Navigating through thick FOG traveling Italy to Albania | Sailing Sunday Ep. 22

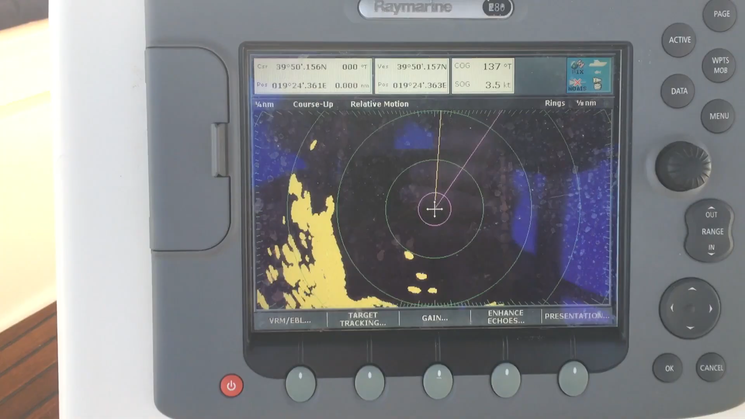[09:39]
So Brittany's like, I can hear a boat somewhere. So there's a little line over here that's moving.
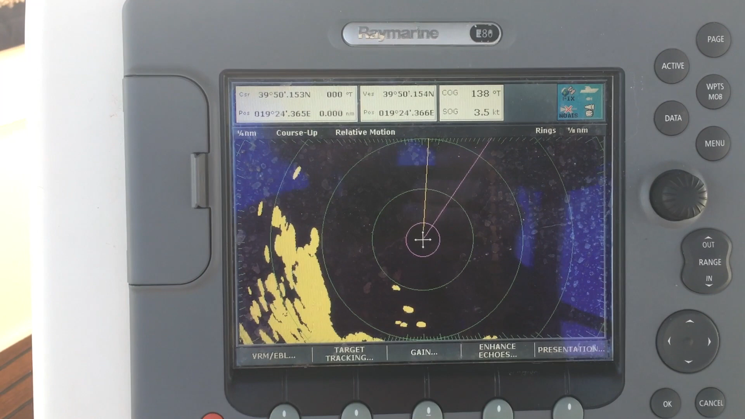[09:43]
So that's someone that's leaving. So I've got to watch the radar here.